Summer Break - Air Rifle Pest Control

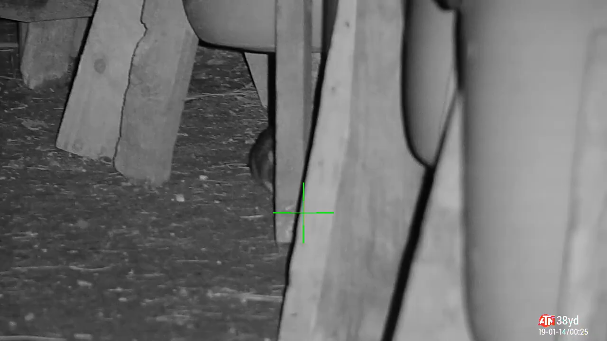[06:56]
We've got some pleasant feeders that are all stacked up out of the way.
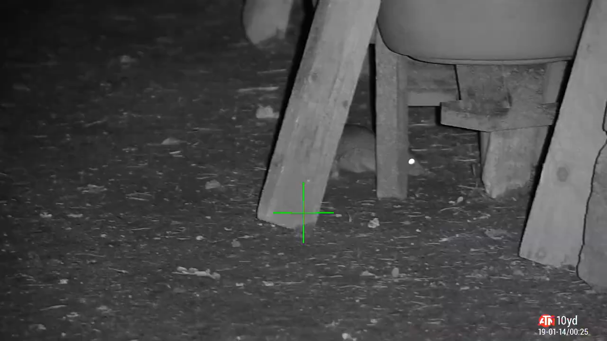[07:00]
Only sort of 10, 11 yards. Look at this.
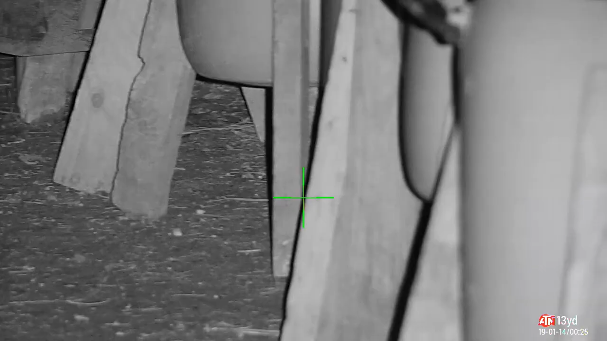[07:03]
Little sods are wandering in now.
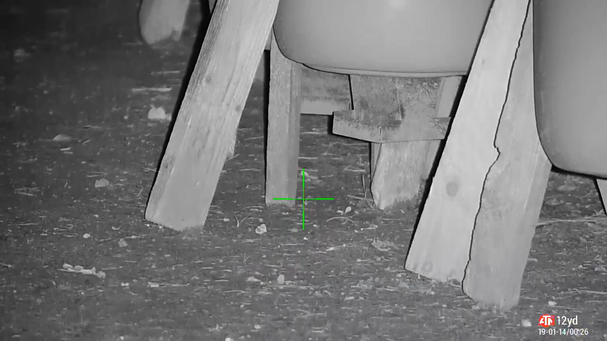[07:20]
So I go looking for them.
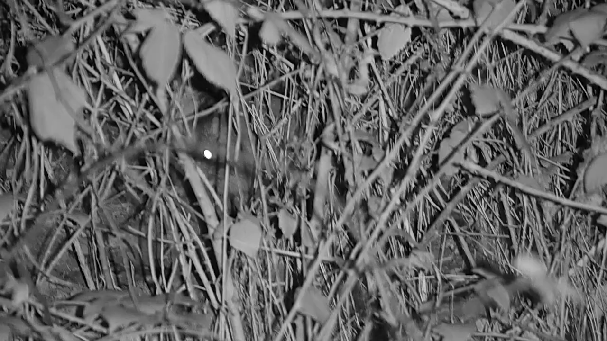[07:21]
And there are some in the undergrowth. I love it in here. Tucked away.
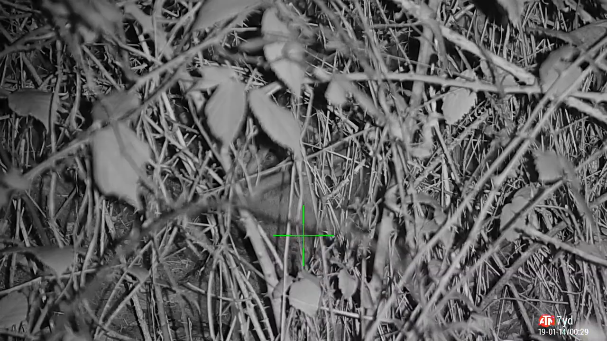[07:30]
But of course, you can quite easily thread a pellet straight through that. They're actually a real pain to find after you've shot them in there because it's quite thick.
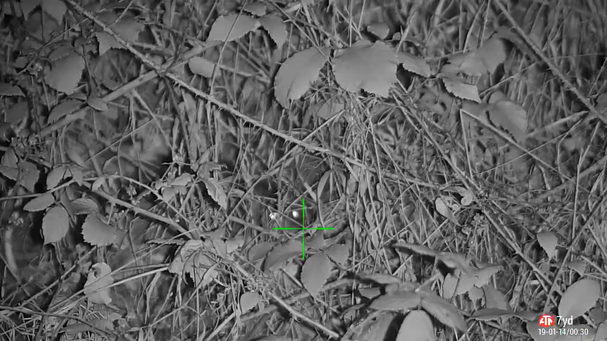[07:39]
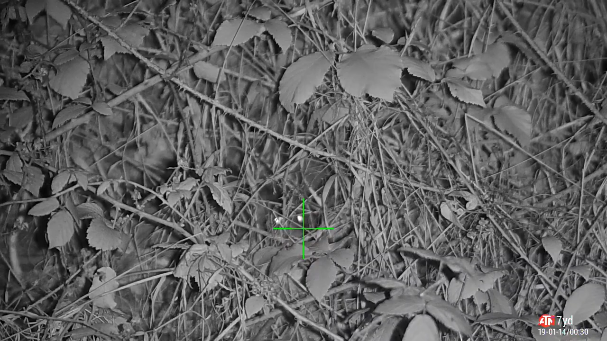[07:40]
And when it's cold, they cool quick as well. See, they're a bit hard to find on the thermal even. Shall I? Shall I not? Yes, of course I'm going to. Right between the eyes. Another close shot coming up.
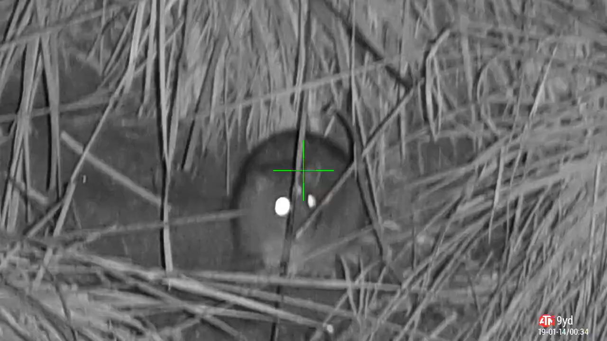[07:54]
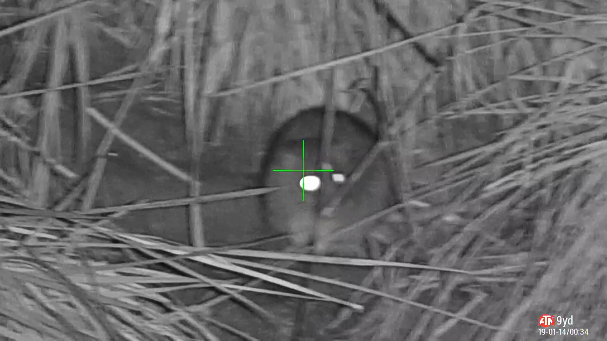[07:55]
Look at this. Not even nine yards. That's what I ranged previously. But look at this.
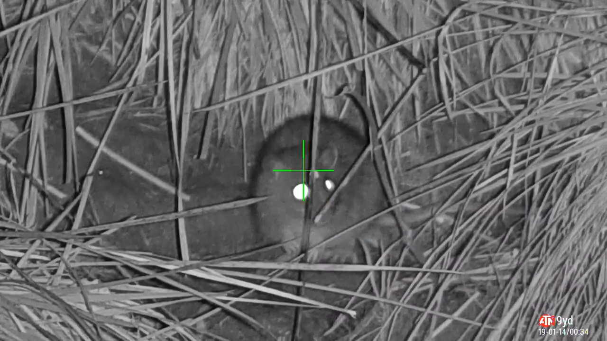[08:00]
Beautiful. Love them one of this close. Because you can really see the damage when they go down.
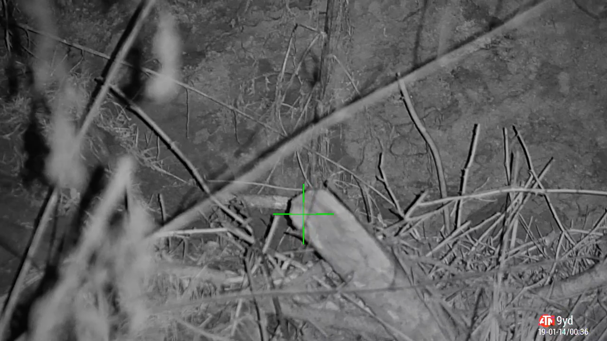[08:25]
And we don't want them anywhere near it.
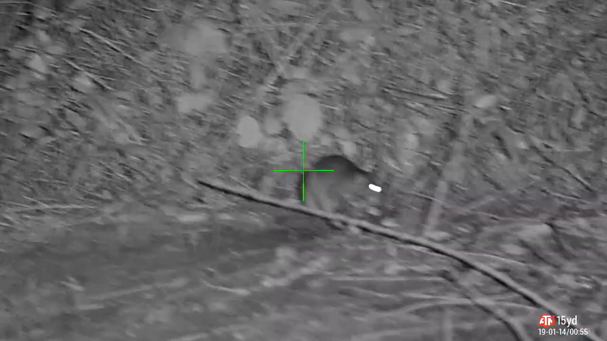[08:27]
Sitting quietly, but he's off to ratty heaven with his buddies as well.
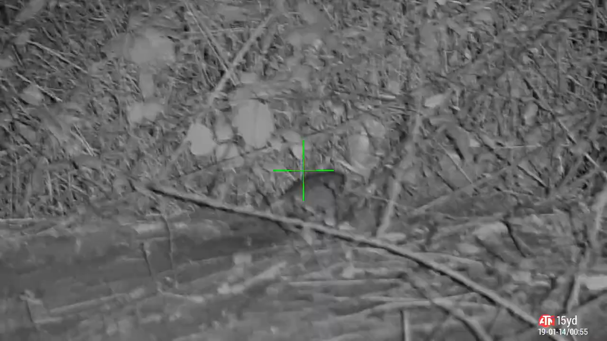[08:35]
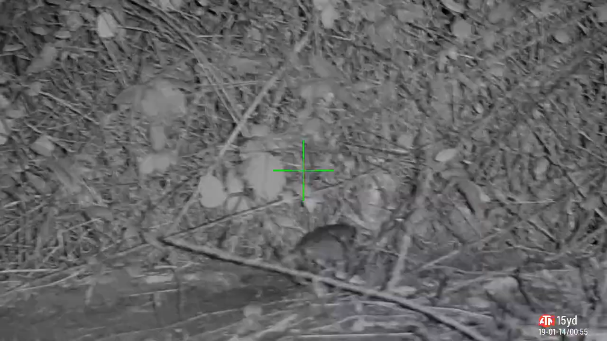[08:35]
Well, that powered him off. Absolutely nothing from him.